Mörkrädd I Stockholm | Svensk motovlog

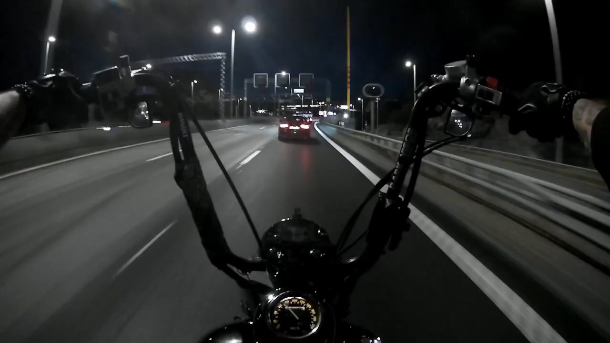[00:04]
Åh, len och fin asfalt i alla fall. Smörigt.
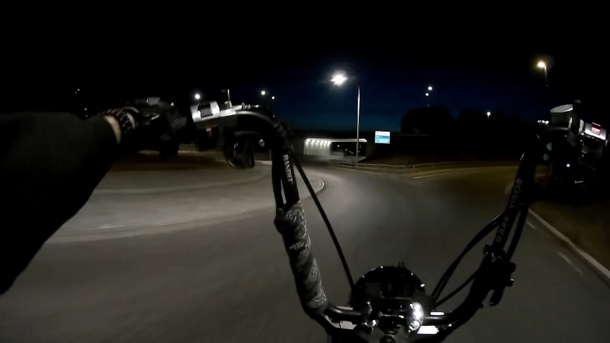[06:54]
Eller nej, det är den inte alls. Den är 10:30. Ungefär. Men oavsett vad klockan är så är det mot Väsby som gäller. Kolla kurvan här! Jag trodde det skulle vara rätt kallt nu. Så här 11-tiden på kvällen. Men det var det inte. Känns som samma temperatur som när jag körde hit. Men det blev en jävla motvind i alla fall. Jo, så. Nu kör jag här på... Jag vet inte ens vad det här heter. Tyresöleden. Ingen aning.
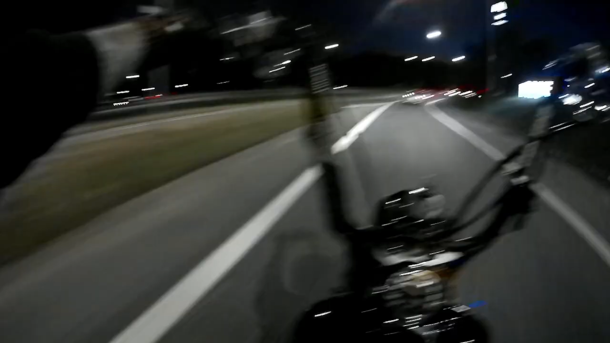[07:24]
Så här, nu har jag lyckats ta mig till Nynäsvägen i mörkret. Det var inte illa. Sväng av här till höger så kommer jag till Bagarmossen och gamla Enskede. Welcome to Mikes guidade tur av onödiga platser i Stockholm. Så då börjar vi närma oss Johanneshov här. Så, mot Södra länken.
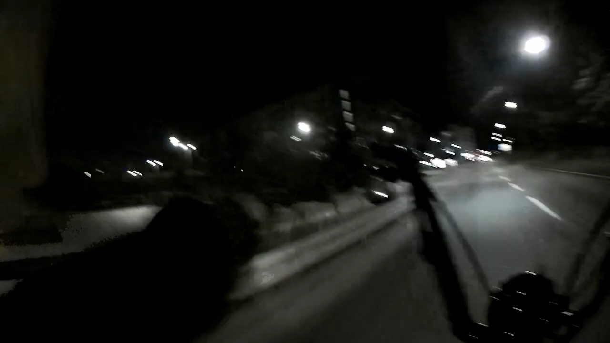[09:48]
Svårt ska det vara. Så, nu är jag i Sollentuna. Så höger ut i rondellen. Och så är vi lite tysta för här bor det folk.
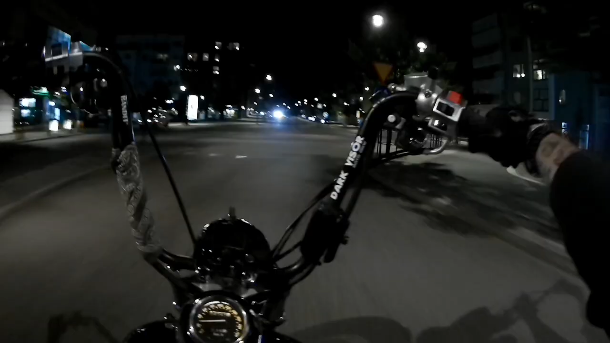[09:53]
Jag kvävs av mitt njurbälte. Det här är ju inte världens mest spännande väg. Men fan var den här roligare än motorvägen. För nu glider man bara. Lugnt och stilla. Bara njuter. 30. 7 till 17. Nej, det är inte nu. Och här är ju vägen belyst också. Nu kan jag ha nere mitt svarta visir och se tuff ut. Nu är alldeles jävla just snart så är vi i Norrviken. Nu ska ni få se på grejer här. Åh. Ja, bra, grönt.
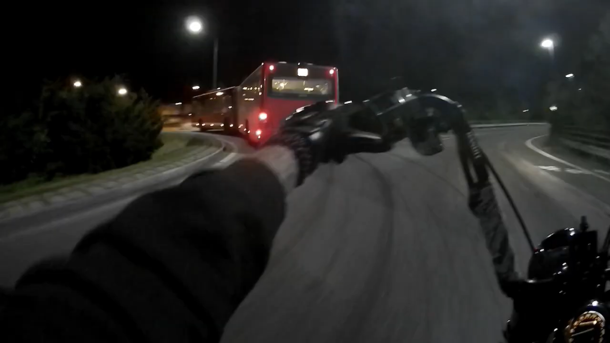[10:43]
Och varför öppnade jag visiret för? Oh, nu luktar det Greta Thunberg-diarré här. Bakom de jävla biobränslebussarna. Welcome to Rotibro, where we have Rotibro. Kolla, en tvåhjuling framför oss. Gud vad spännande. Ska vi förfölja han? Vi förföljer han. Så, nu är jag hemma i Upplands Väsby igen. Mm, den där tvåhjulingen luktar gott. Det var en bra anledning att förfölja han. Jag gasar på. Åh, miljögift. Här är min nya bästa kompis, han som är framför mig. Vi är bästa kompisar, han vet bara inte om den.
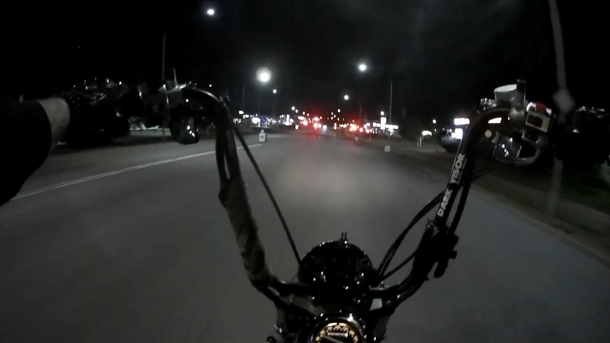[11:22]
Ja, nu är den stora frågan. Ska trafikljuset känna av en motorcykel? Jajamän! Woohoo! Nämen! Sluta! One nap later. Bra! Tack gode gud för den. Snälla, bli grönt, bli grönt, bli grönt, bli grönt, bli grönt, bli grönt! Bli grönt, kom igen!
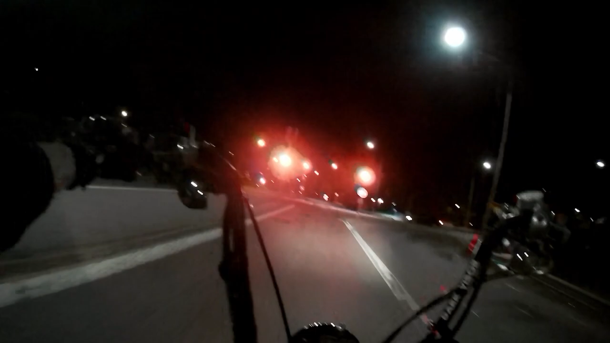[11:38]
Oh, oh my god! I can't live like this anymore! Okej, nu blev det grönt. Fan, man behöver inte vara så jävla dramatisk, eller hur? Det är ju tur att jag är from som ett lamm och lugn som en filbunke. Så, snart är jag hemma! Och det här blev ju sista turen nu innan semestern är slut.
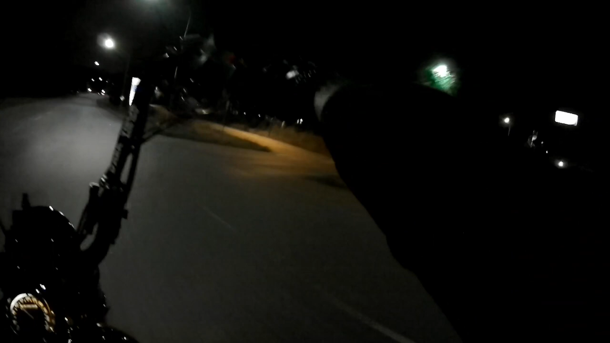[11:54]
Jag börjar på måndag igen. Och nu är det ju fredag. Det kanske till och med är lördag nu. Ingen aning. Kolla, en helig kurva här! Woohoo! Här tar vi höger. För att vi är häftiga och kan det. Fan, glöm alltid bort det där jävla potthålet. Helvete! En vacker dag kommer jag bryta svanskotan på grund av den här jäveln. Så, nu känner jag vittring av mitt garage.